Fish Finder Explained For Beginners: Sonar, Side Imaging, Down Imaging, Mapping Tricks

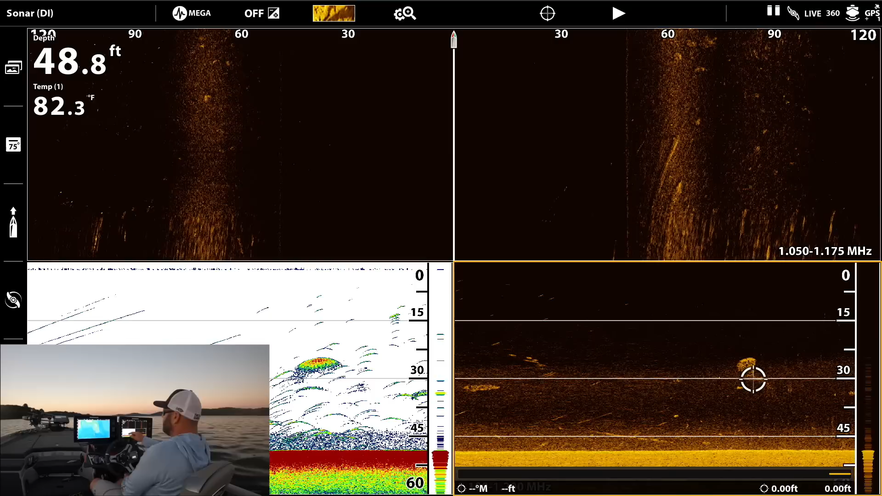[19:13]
On screen: depth 48.8 ft, water 82.3°F
you can see right there at that right there at that thermocline right there at that depth range you can almost see the thermocline on this down imaging you see you
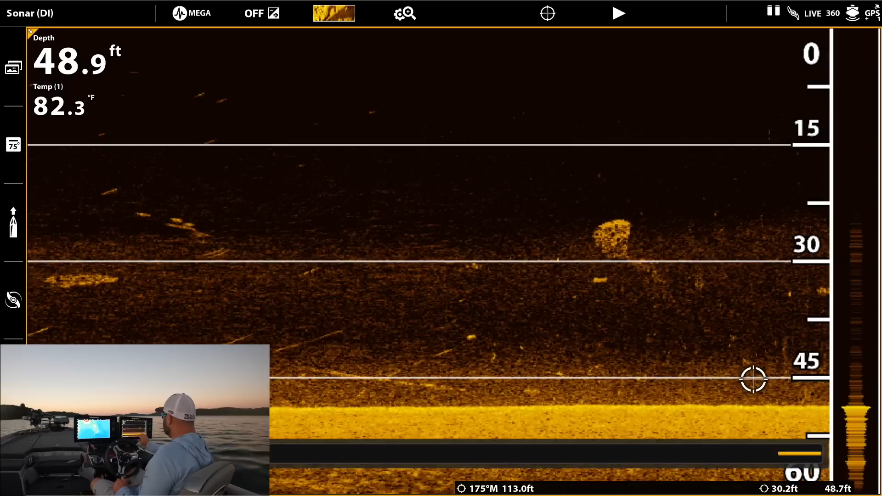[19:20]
On screen: depth 48.9 ft, water 82.3°F
can see this line right here at 30 foot and that's where that bait's been hanging this whole time
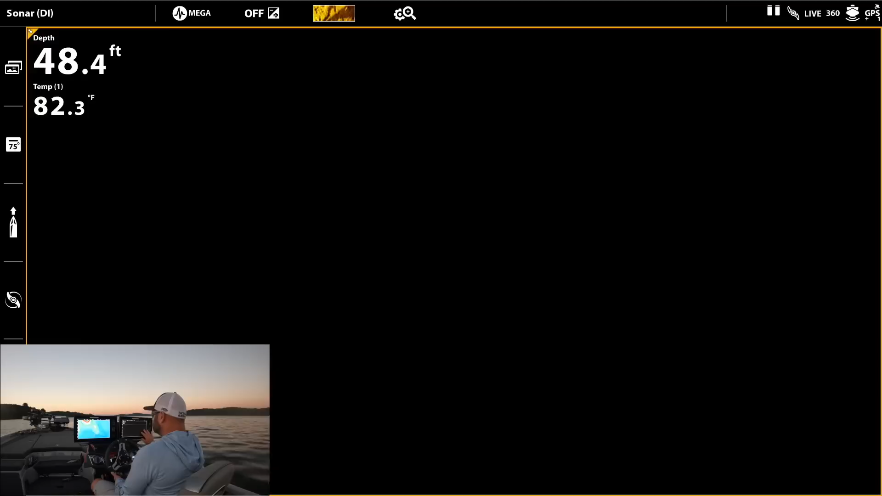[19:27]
On screen: depth 48.4 ft, water 82.3°F
here we go first first hard spot with a either a little isolated rock or a stump so again we're in the river we're in the main river so there's a lot of debris in the water so that's why we're not we're getting a lot of little things here little particles a lot of little readouts and stuff but
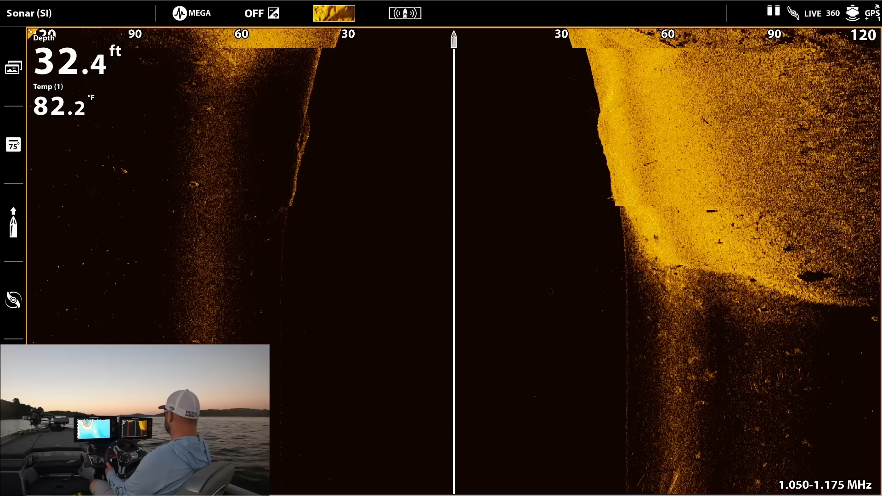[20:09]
On screen: depth 32.4 ft, water 82.2°F
that hard line where that hard rock or hard bottom meets the soft bottom it's really important too when you're side imaging that you're not spinning the whole time because that's taking that transducer and almost smearing it you want to make sure that whatever you're doing you're going straight so over here looks like we got an old foundation or something here
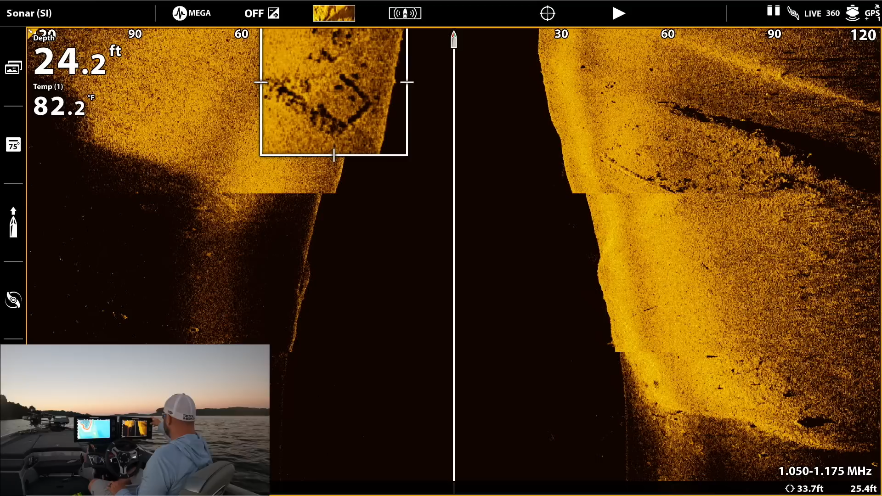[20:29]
On screen: depth 24.2 ft
right there see how it's kind of squared off but over here this is a ridge you see that you can almost see the the spine of it and then the dark shadow behind it
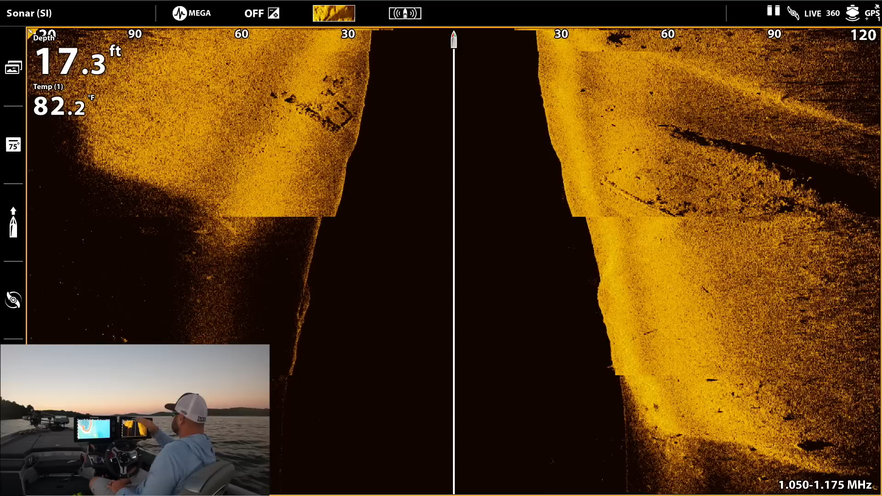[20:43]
On screen: depth 17.3 ft, water 82.2°F
that's that's a break off so that's going to be a high spot with a break off behind it a ledge oh look at that that's definitely an old foundation you see this go ahead and waypoint this
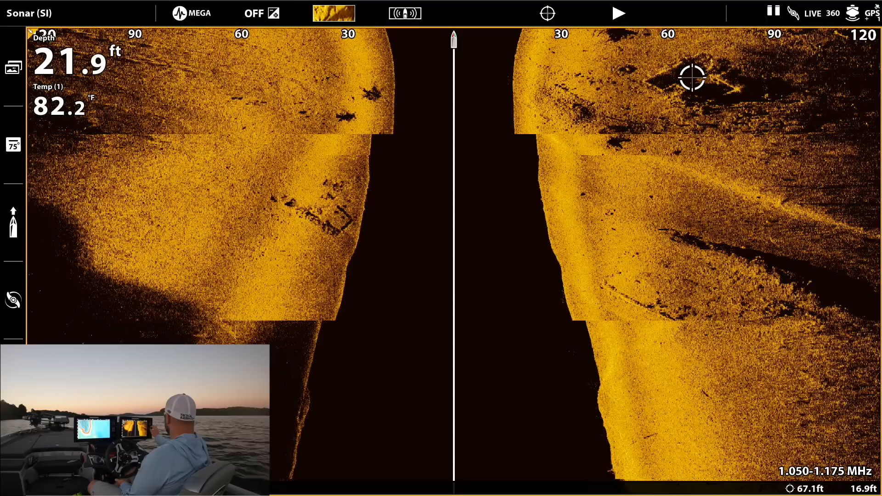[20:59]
On screen: depth 21.9 ft, water 82.2°F
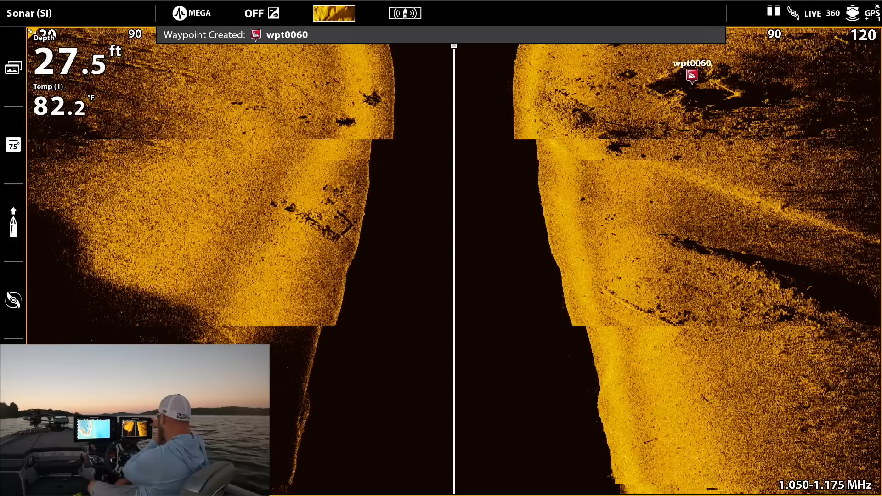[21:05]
On screen: depth 27.5 ft
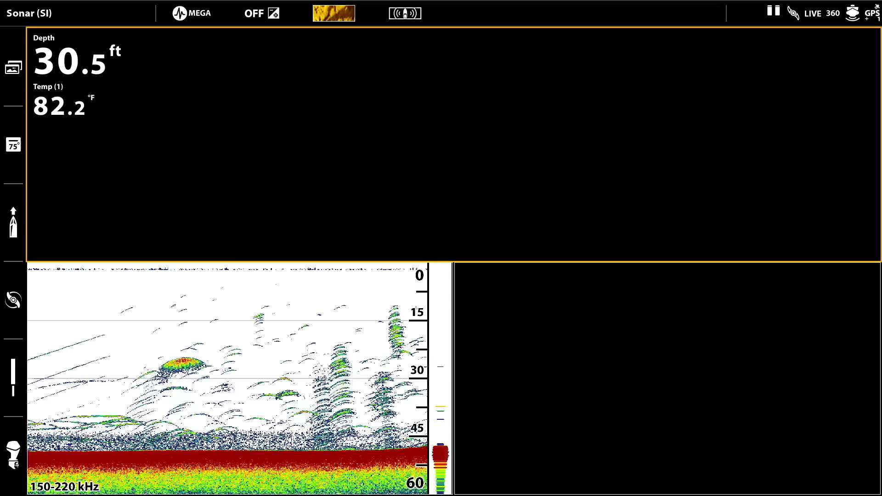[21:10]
On screen: depth 30.5 ft, water 82.2°F
so again you can see here on 2d and down imaging you can see kind of this uh this just random
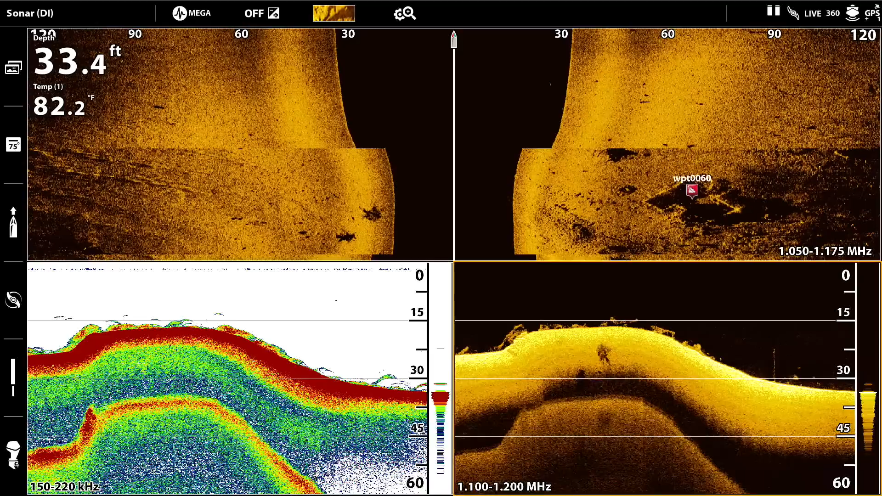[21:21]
On screen: depth 33.4 ft, water 82.2°F
looking floating grass it's not connected to bottom my guess is that is bait fish it's not in the big balls it's kind of spread out but um
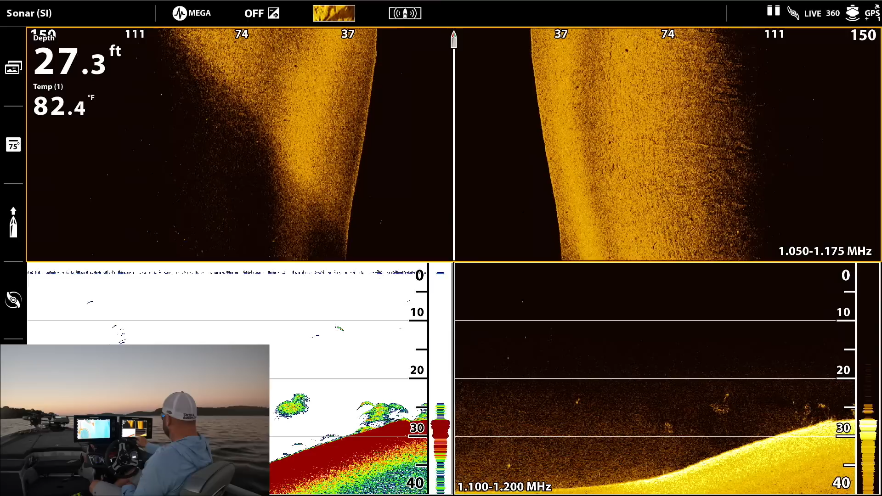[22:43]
On screen: depth 27.3 ft, water 82.4°F
You can see him here on 2D. See him here down here on down imaging. But that seems to be the deal guys. 20 to 30, the bait is stacked and that is 100%. If I was coming out tomorrow, that would be my pattern. I would set my depth highlight range to 20 to 30 and I would run all these main lake points looking for these fish, looking for the active fish.